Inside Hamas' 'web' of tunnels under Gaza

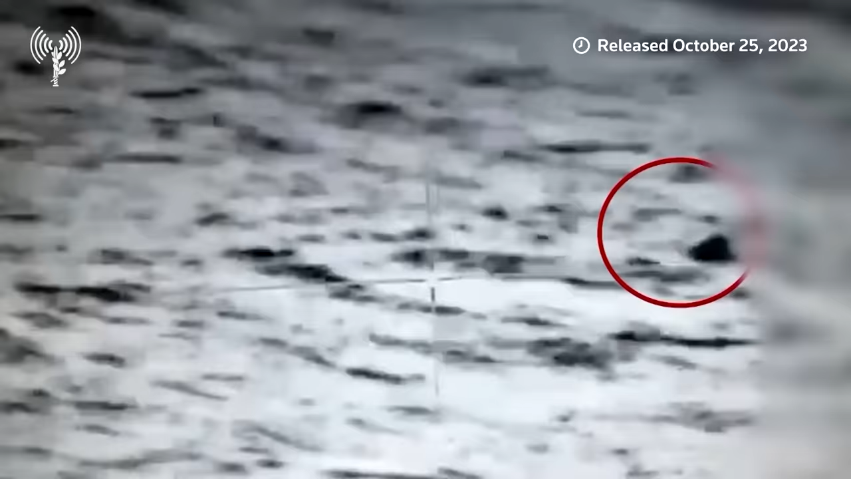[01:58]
Hamas naval commandos launched this seaborne attack targeting Ashkelon, for example.